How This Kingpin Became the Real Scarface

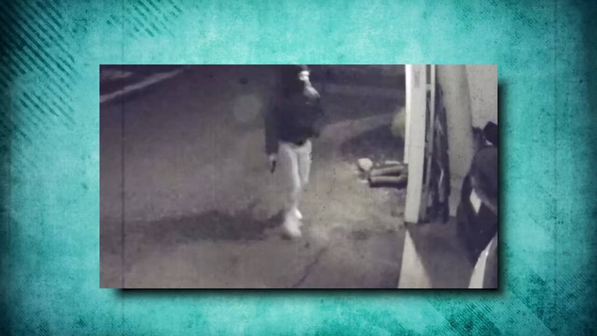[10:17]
Samir notices something is wrong and tries to flee. But it is already too late.